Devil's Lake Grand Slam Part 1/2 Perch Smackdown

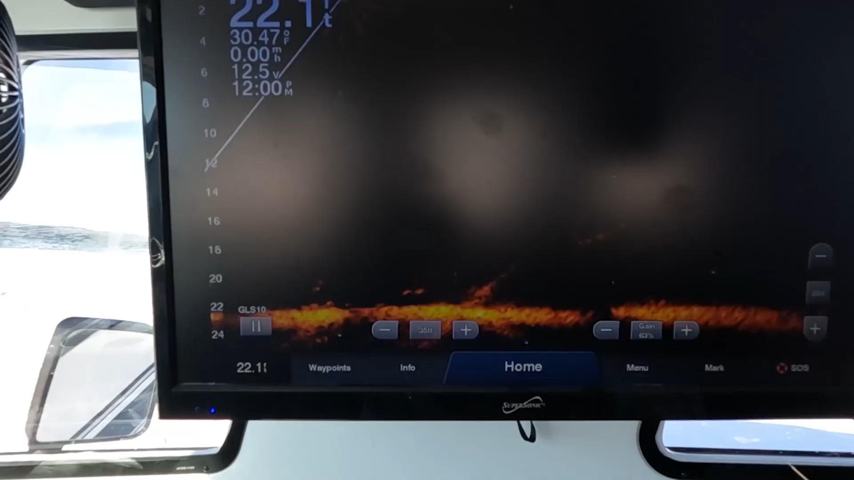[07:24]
I'm trying to drag them up You can see down there these perch I've kind of been able to tell the bigger ones The bigger ones are sitting at the bottom right now I'm trying to drag them up
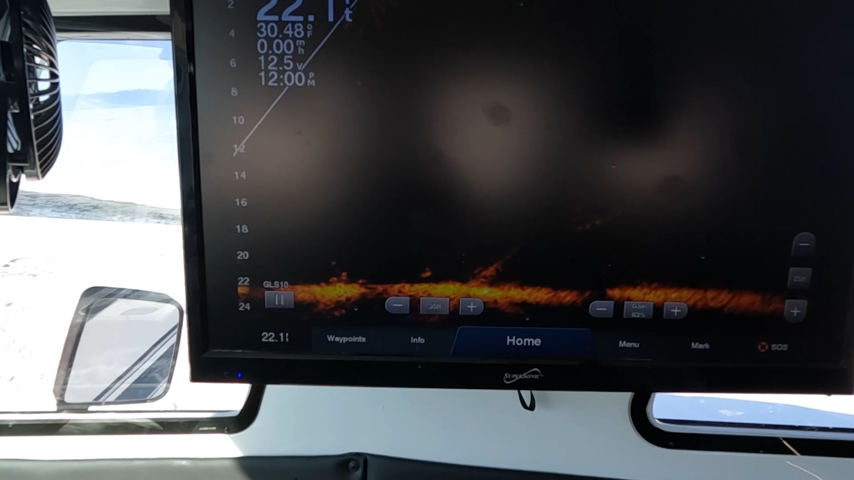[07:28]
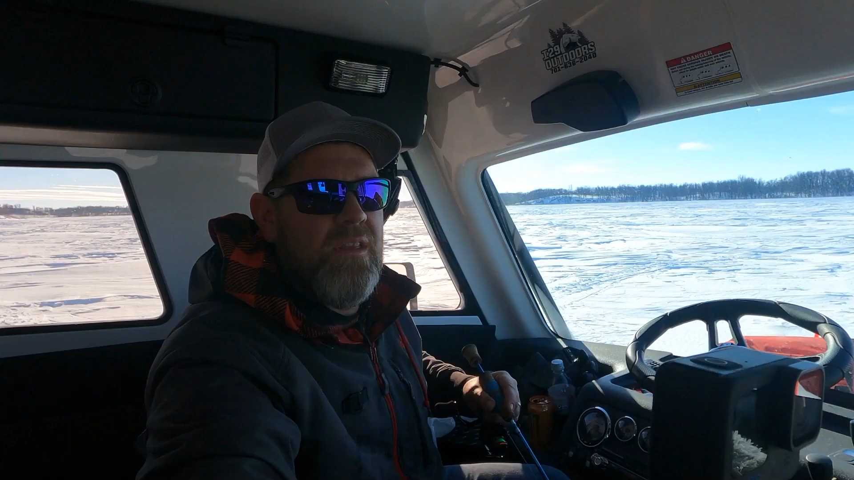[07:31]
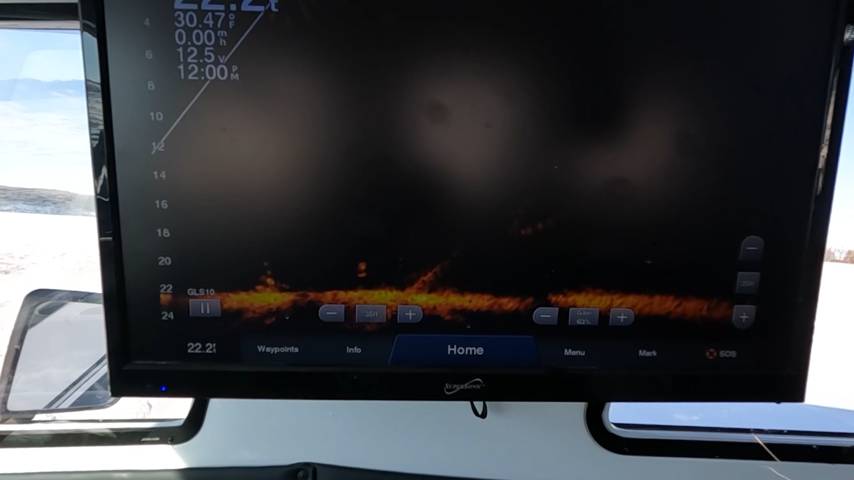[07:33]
On screen: water 30.47°F
That one is kind of coming There we go Now we got them to move Come on There he's moving
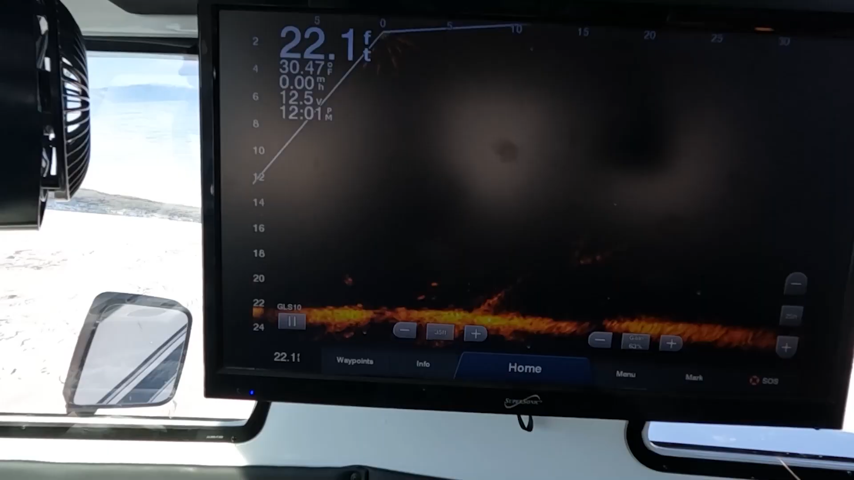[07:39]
On screen: depth 22.1 ft
Oh come on buddy
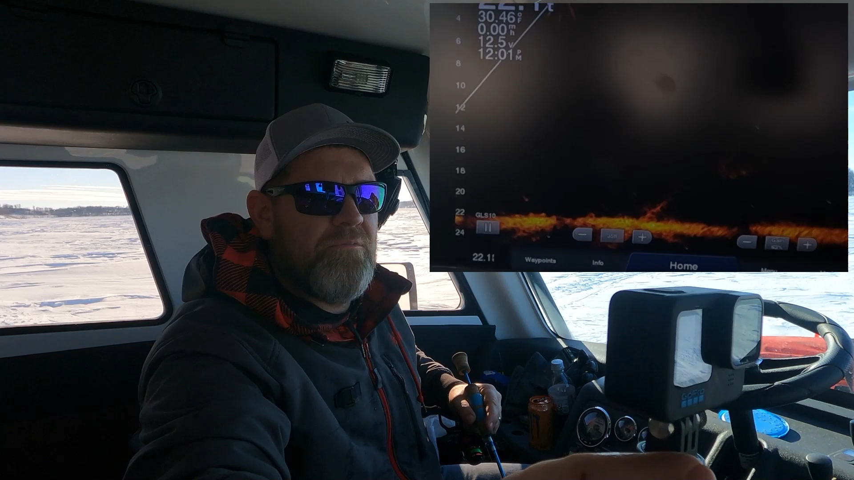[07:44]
I drop below the school perch and kind of try to draw the bigger ones out Because anytime you're perch fishing A lot of times you'll have to mess with smaller ones as well And draw those bigger ones out You can see Thor's got a couple big ones really engaged But he's doing right over there It's almost like they want you to stall it out before they bite it